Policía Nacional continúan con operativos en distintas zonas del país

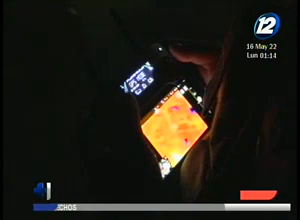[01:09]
En dicho operativo fue necesario el uso de drones con tecnología infrarroja para evitar que estos sujetos escaparan.